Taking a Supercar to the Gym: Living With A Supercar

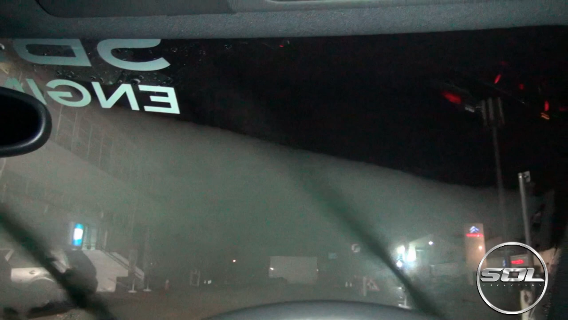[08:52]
Demisting. The top corner first, because that's where everyone looks out of, right up here.